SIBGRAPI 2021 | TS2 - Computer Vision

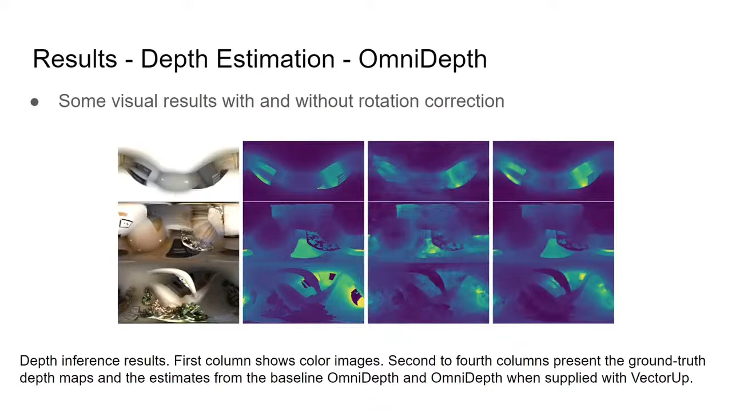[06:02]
Images are from left to right, input image, ground truth, OmniDef and OmniDef when supplied with VectorUp. In this paper, we presented a rotation-aware pipeline to estimate depth for a single panorama.